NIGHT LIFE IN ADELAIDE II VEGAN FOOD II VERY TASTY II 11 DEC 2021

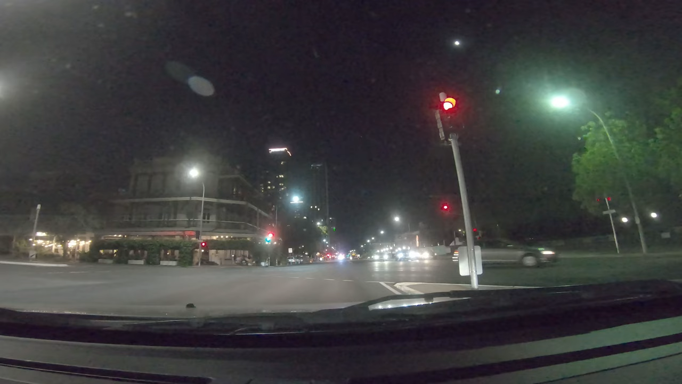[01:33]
तो मुझे अभी राइड मुनना है उसकी वज़ा क्या है क्योंकि आगे से राइड नहीं मैं ले सकता हूँ मुझे करनी है कार पार्क है ओके सैटरे और संडे में जो पार्किंग की रेट होती है अभी आज की डेट में टू पॉइंट फिफ्टी
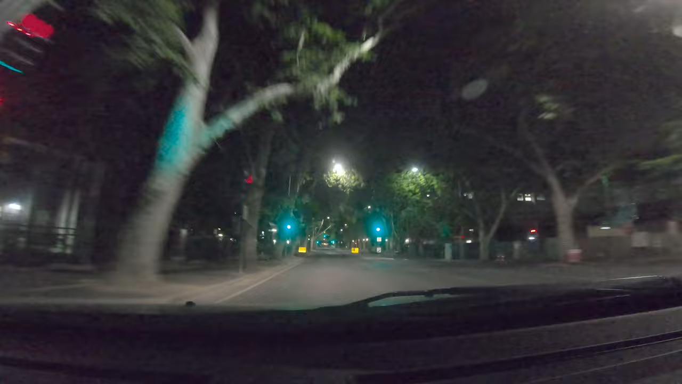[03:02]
और अगर आपके पास गाड़ी नहीं है बसिस चलती है सेफ है बसिस भी आते ही एक कार्ड मनवाले ना मेट्रो कार्ड उसके अंदर पैसे डल जाते हैं क्योंकि अभी यहाँ पर लोग कैश नहीं ले रहे हैं बसिस वाले करोना के जलते हैं जब मैं आया था 2019 में तब वो कै यूँवर्स्टी ओफ आने वाली है सामने देखिए
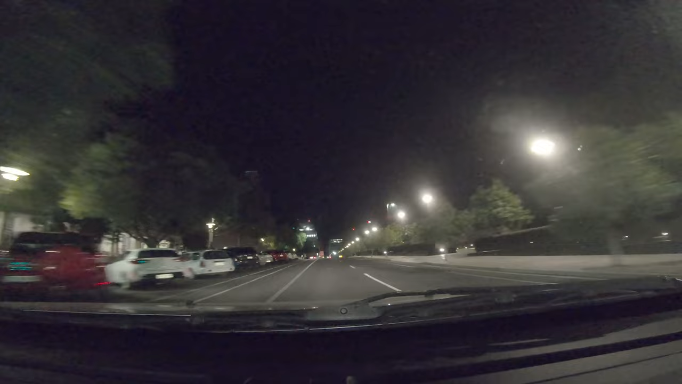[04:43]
देख रहे हैं लेफ्ट एंड साइड की उपर अगर मुझे जगा मिल जाए तो वेलन गुट है अदरवाइस मुझे पीछे जाना पड़ेगा 25 की स्पीड आ गई है भाई